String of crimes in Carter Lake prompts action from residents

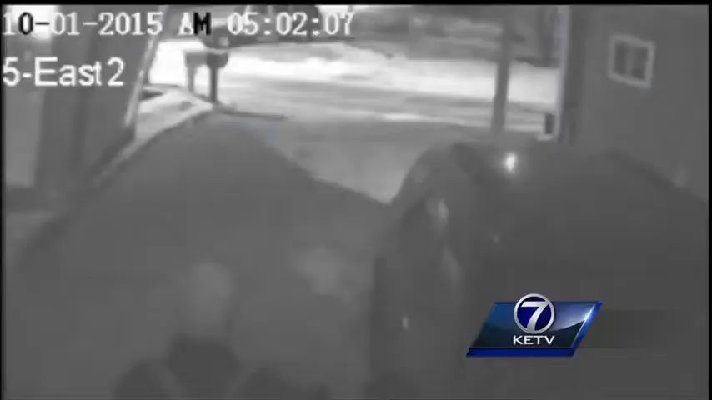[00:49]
SATURDAY MORNING, AT LEAST SIX OF HIS CAMERAS CATCH TWO GUYS TRYING THEIR LUCK IN HIS AND HIS NEIGHBOR'S DRIVEWAYS.